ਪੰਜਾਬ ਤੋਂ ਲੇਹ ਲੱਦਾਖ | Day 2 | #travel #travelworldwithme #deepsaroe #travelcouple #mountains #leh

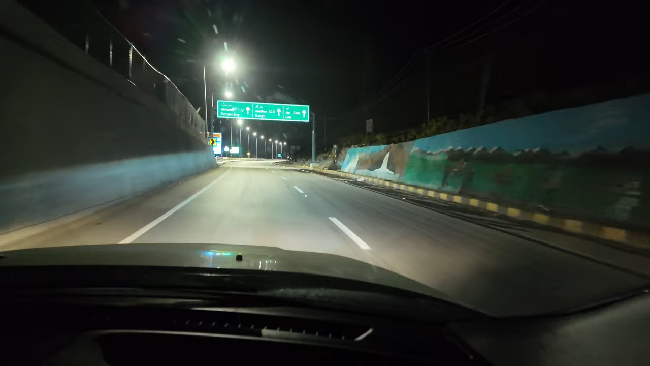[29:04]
ते आध एक अथे खो अगे वन बोड आ गया कारगे लाइथ हो रहेगा एक सो तेई किलोमेटर ते ले ते निसो अड़तारी किलोमेटर ते असी मतलब होन तुहे गड़ी दी आइवरेज सावनाल